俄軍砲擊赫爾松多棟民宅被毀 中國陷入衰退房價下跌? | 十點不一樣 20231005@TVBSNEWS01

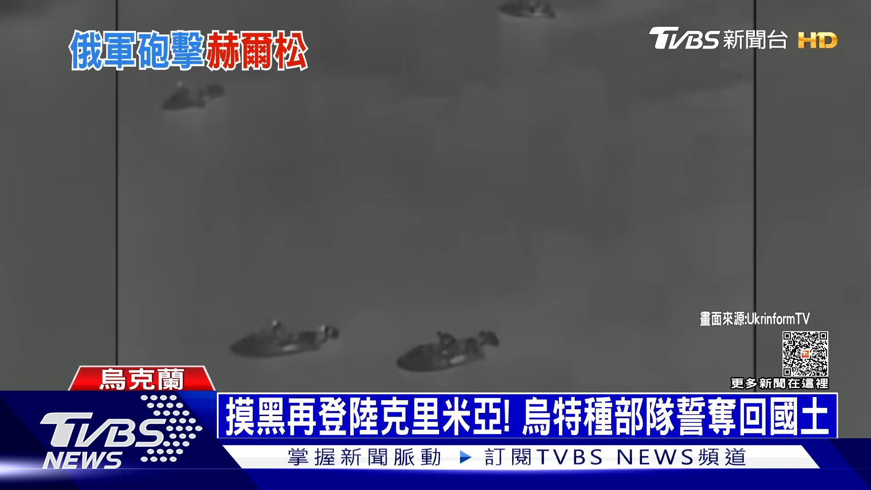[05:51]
红外线镜头下，深夜黑海海面，几艘小艇全速前进，靠近岸边停船下水游泳登陆。